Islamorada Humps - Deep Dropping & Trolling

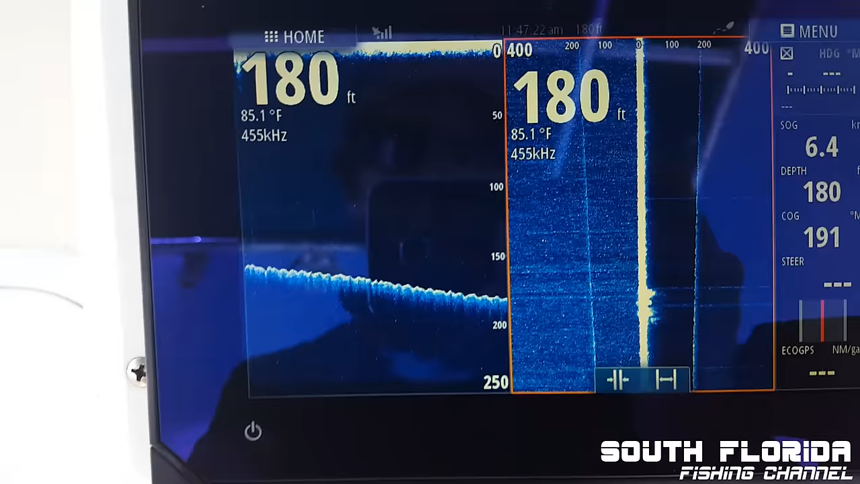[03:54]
On screen: depth 180 ft, water 85.1°F
On the edge, you see there's like a very gradual decrease. Went from like 160 feet to 180.
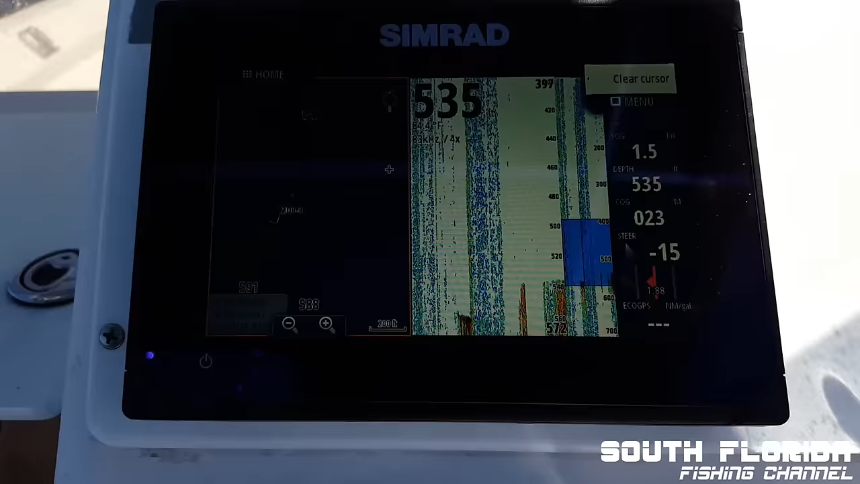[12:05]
Marking some fish on the bottom, and let's drop it down.
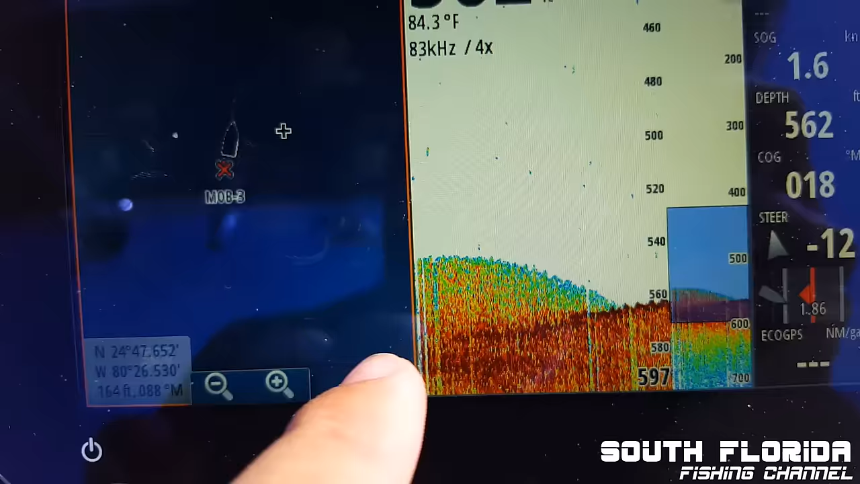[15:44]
On screen: water 84.3°F
That's what we're on top of right now. It looks like we're getting struck.